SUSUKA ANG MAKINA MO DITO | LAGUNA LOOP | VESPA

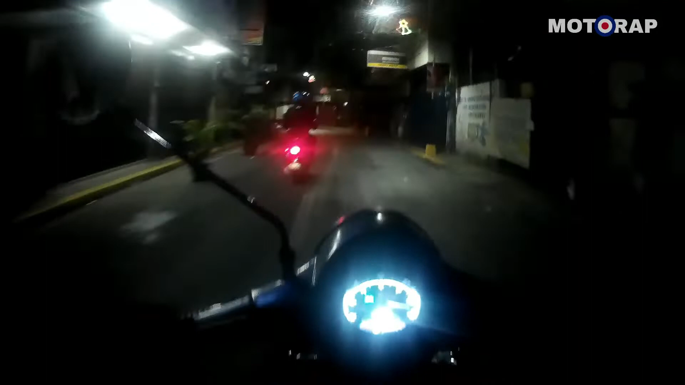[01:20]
Ganda ng Binondo paggabi. Grabe. Parang nasa ibang lugar, oh.